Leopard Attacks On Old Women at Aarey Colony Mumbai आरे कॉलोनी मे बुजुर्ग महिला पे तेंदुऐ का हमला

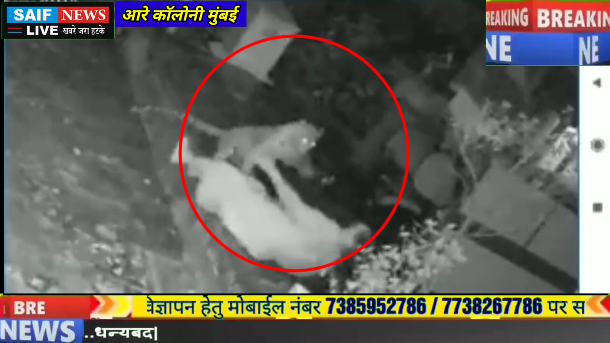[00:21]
हुआ वाइरल जैसे तेसे बच पाई बुजरुग महिला की जान मुंबई की आरे कॉलोनी में बुधवार उगंती सितंबर शाम को